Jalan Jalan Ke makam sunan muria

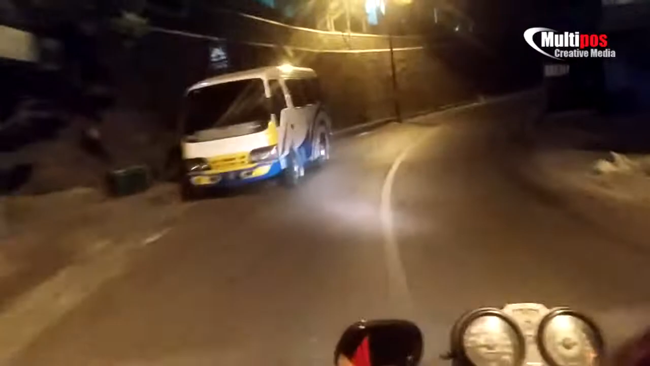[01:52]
dengan motor ini kita dibawa kencang untuk naik ke puncak Muria kita harus hati-hati harus siap mental karena naik motor ini seperti kita naik di area
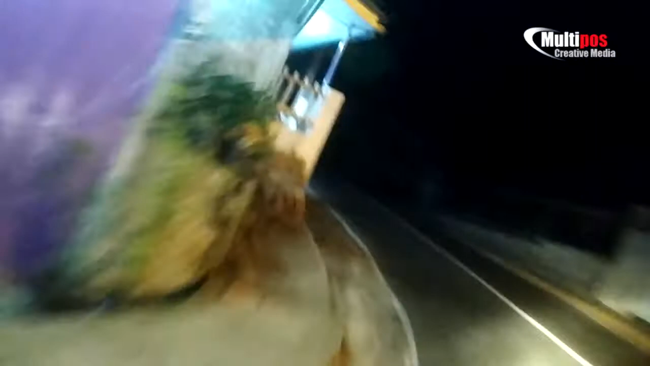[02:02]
permainan seperti kita main di game motor ya tapi ini real dan nyata dan teman-teman tinggal pegang ngerat sama tukang ojek merem dan jangan lupa
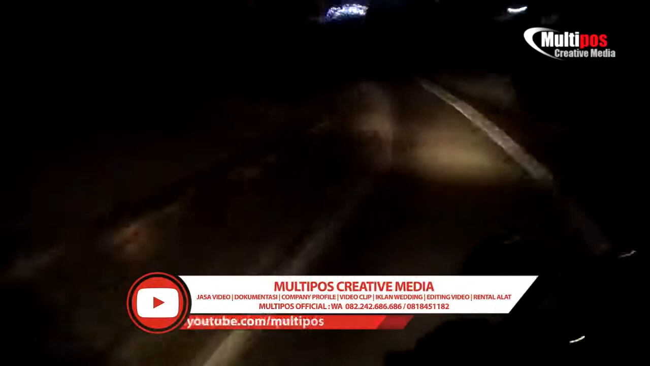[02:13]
berdoa coba kemiringannya karena mereka memang sudah terbiasa di jalan ini
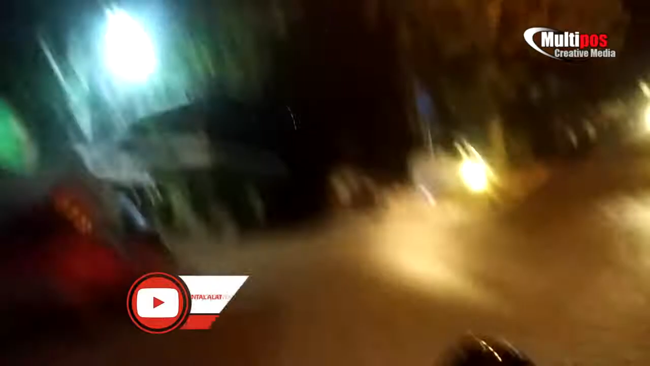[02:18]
kencang cepat jalan lengkok kanan lengkok kiri dan ini
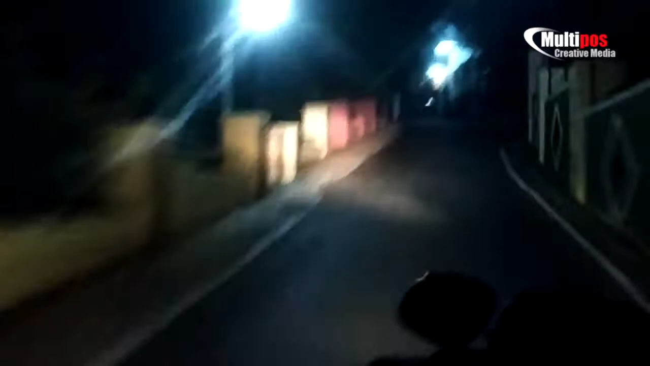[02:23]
membuat suasana semakin jahdu kawan-kawan lihat adrenalin kita dipacu dan ya namanya juga malam-malam dinginnya pasti sangat rasa sambil melihat suasana dari Gunung Muria kita lihat ke bawah jurang teman-teman dan lampu melihat kecil-kecil karena kita memang berada di puncak gunung-gunungnya